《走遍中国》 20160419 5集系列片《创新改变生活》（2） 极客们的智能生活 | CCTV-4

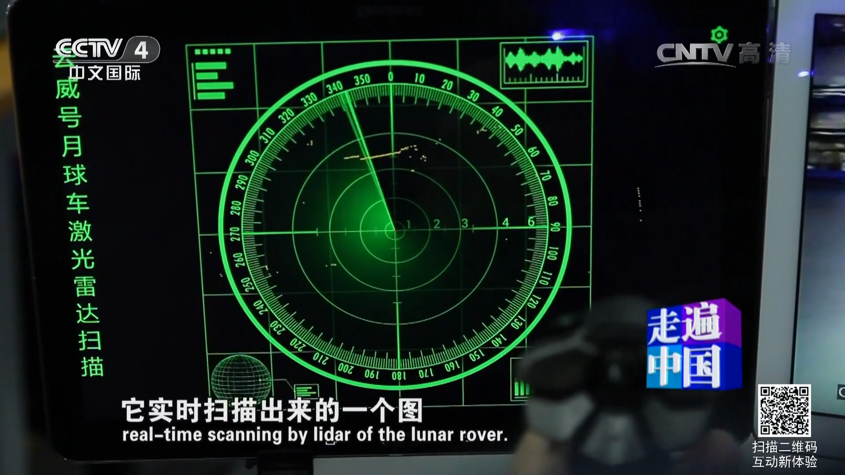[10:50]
出来的一个图这些黄色的就是相当于月球车它周围的障碍物你看那个唐中杰你从这边走过去一下你看到没有看到
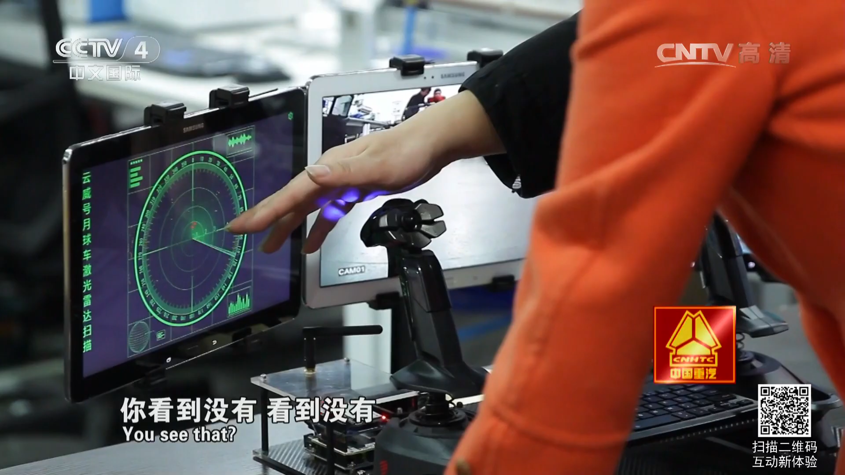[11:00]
没有它变红了对
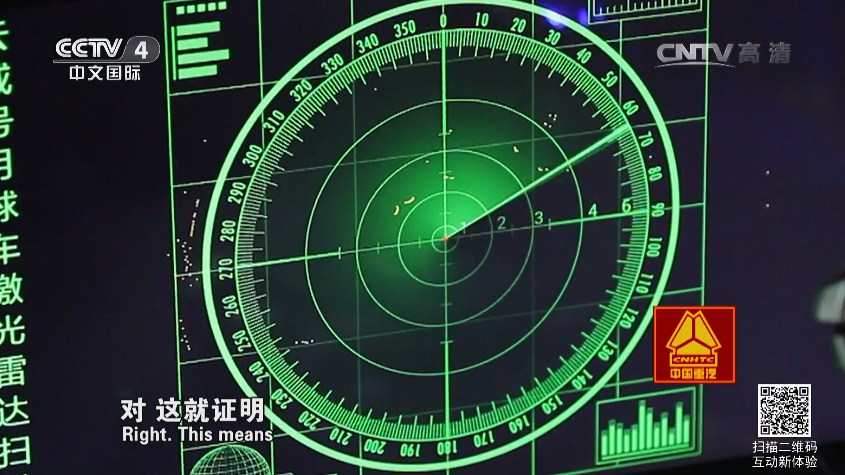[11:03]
就是证明它是在我们月球车两米范围之内对然后你再往后面走远一点你看到没有这个小红点消失了
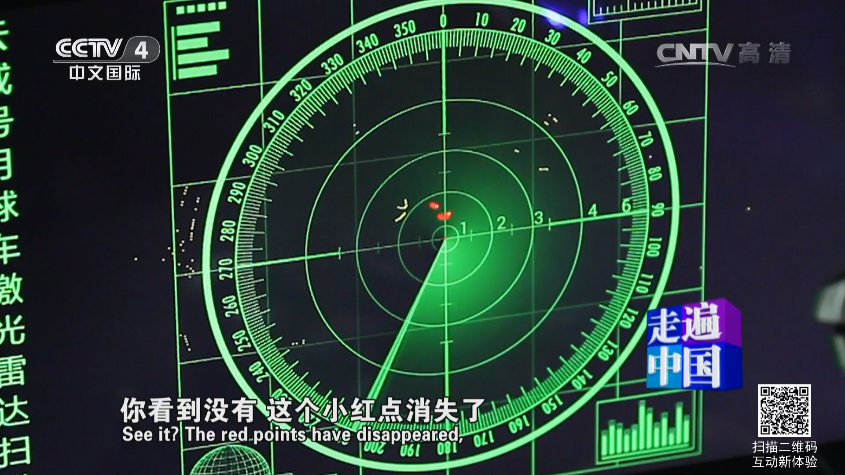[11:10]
就没了对 但是黄色点还是在黄色点就是它是妥对所以说的话